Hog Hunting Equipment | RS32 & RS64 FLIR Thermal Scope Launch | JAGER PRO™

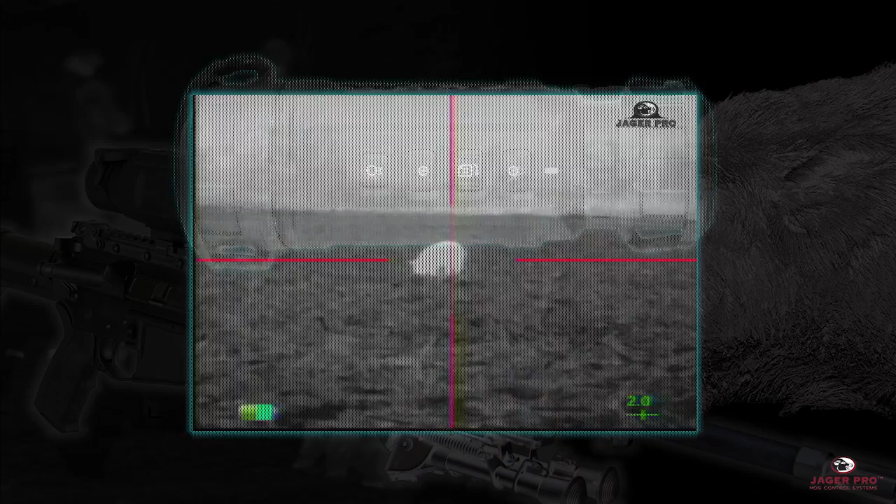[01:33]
The scope provides large glove-friendly buttons and an intuitive menu. Users can quickly change reticles, electronic zoom,
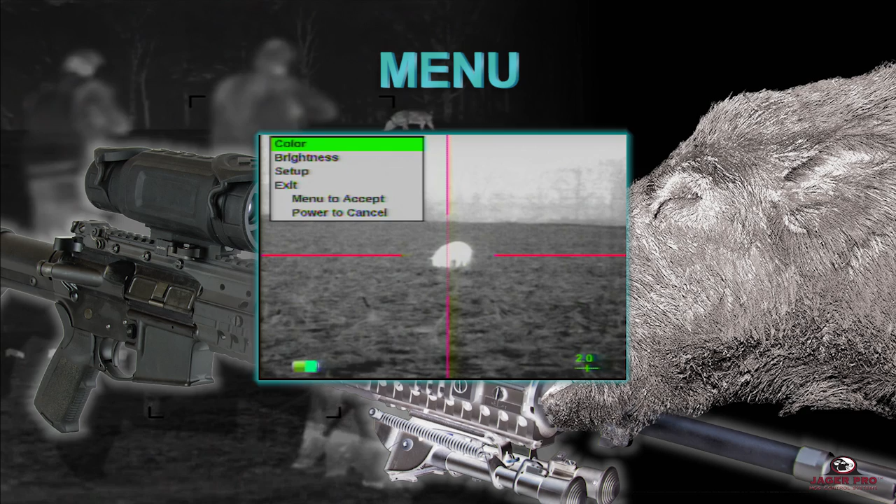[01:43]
polarity pallets, and their zero settings in three clicks or less.
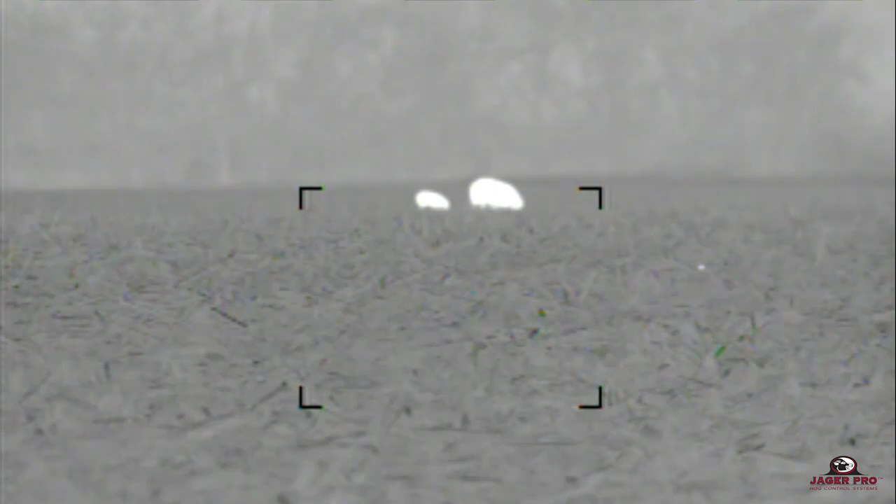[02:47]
Watch this demonstration. These hogs are standing at 73 yards. The green number in the bottom right hand corner represents the digital electronic zoom. Press and release of the zoom in button changes the digital image from 1x to 2x.
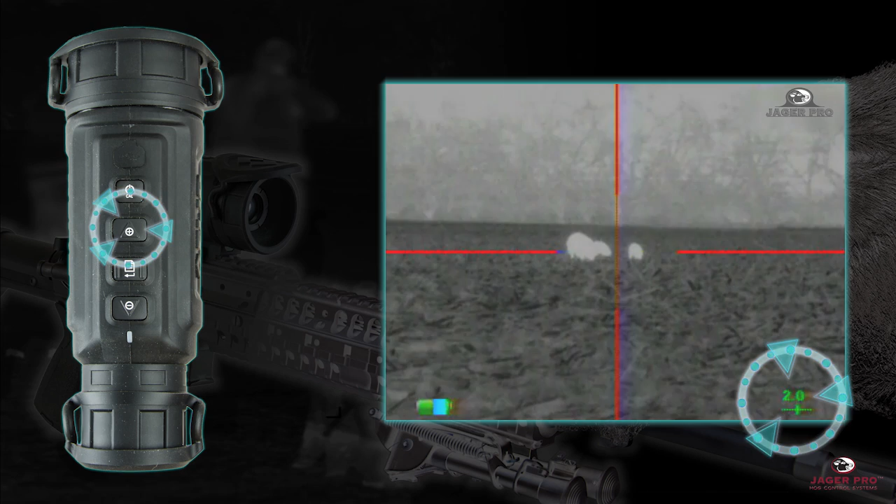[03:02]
Press and release the zoom button again advances the digital image to 4x. Another option is to hold the zoom in button down and advance the digital image in smaller increments. Holding the zoom out button down reverses the process. Shooter ready. Here we go. Engage all four targets on zero.
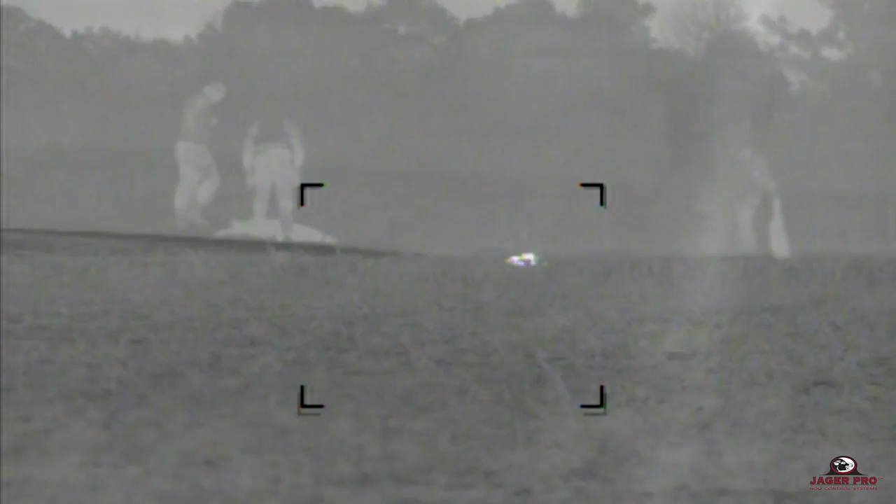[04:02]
Our new thermal scope gives users the magnification, resolution, and performance necessary to improve target recognition,
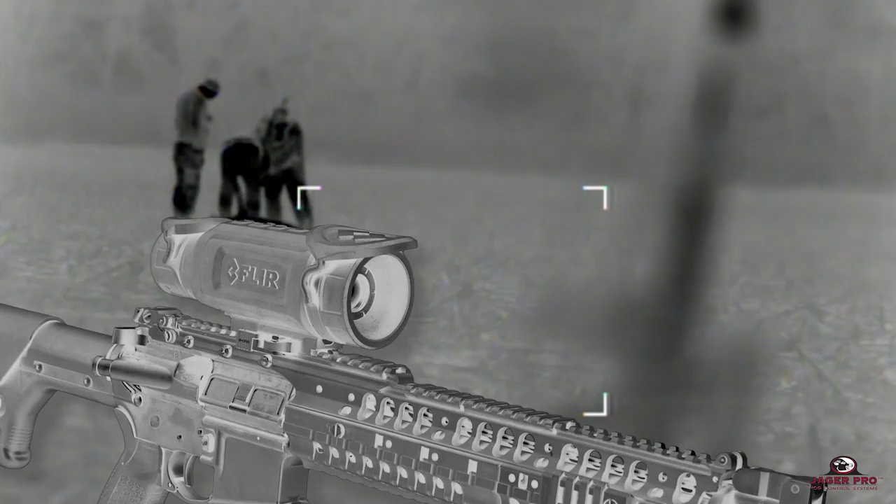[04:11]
therefore giving them the best advantage to increase success while engaging targets safely at night. The combination of 30 hertz technology using a 640